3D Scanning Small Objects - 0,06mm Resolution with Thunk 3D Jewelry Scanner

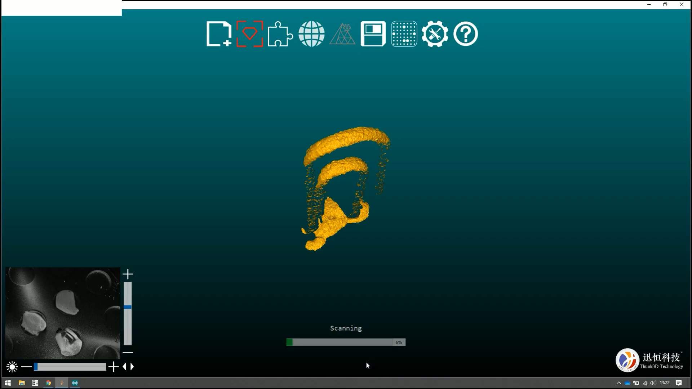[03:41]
then it creates different 3d images from different angles
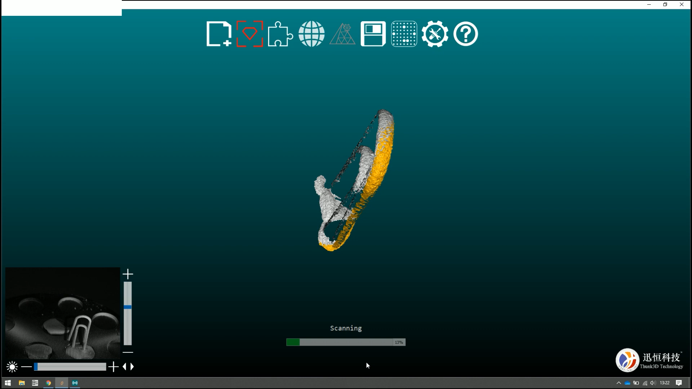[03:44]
What's nice about this is that the scanner actually turns the part around for you So
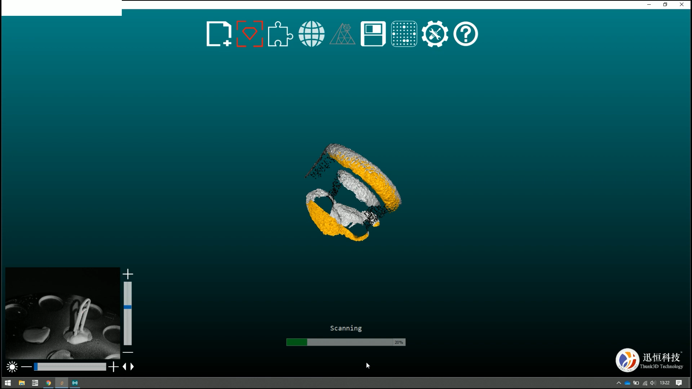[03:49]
you don't have to think about moving the scanner or moving the part around the scanner does all that for you
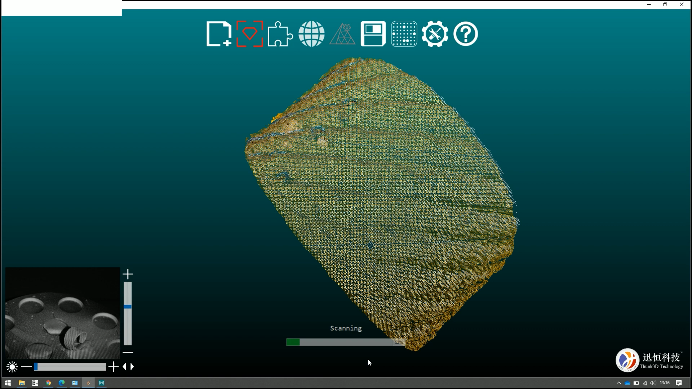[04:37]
if you have a Jewelry model you can take that mesh the high resolution mesh into a sculpting program So
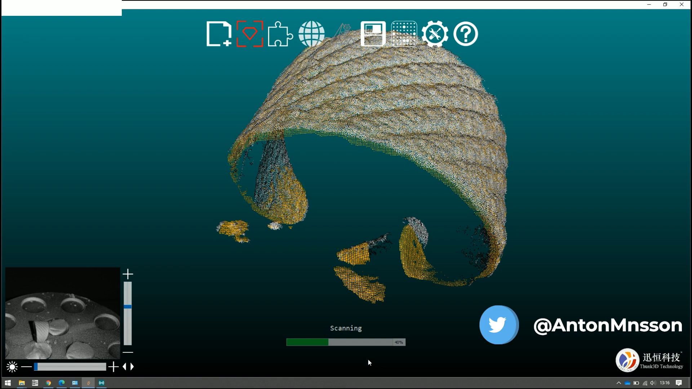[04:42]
basically you take the original the the real world object And then you can start to
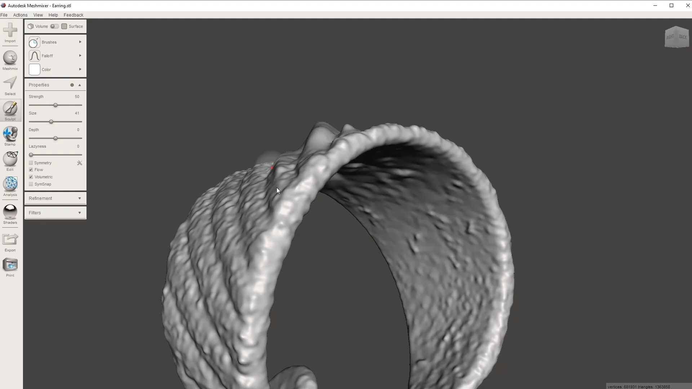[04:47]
sculpt on
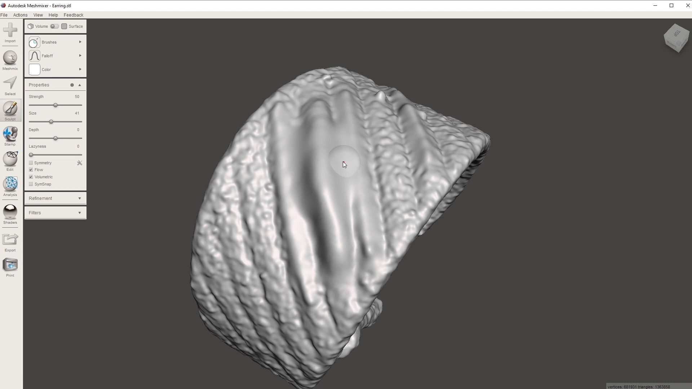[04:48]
that so you can Instead of actually grinding on the part you can try out your design and
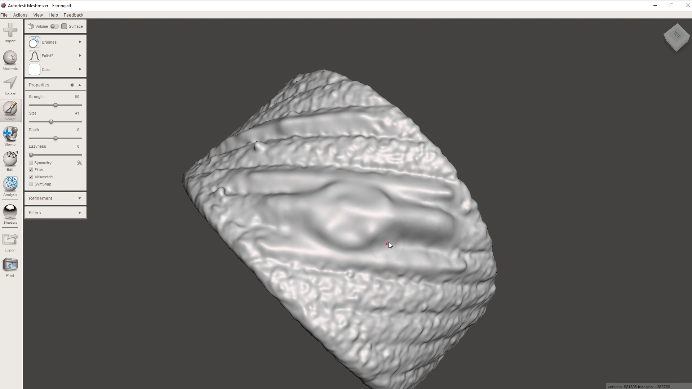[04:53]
save different versions where you sculpt it differently So you take your base Let's say base design and then you add different types of features using the sculpting tools which I think is much more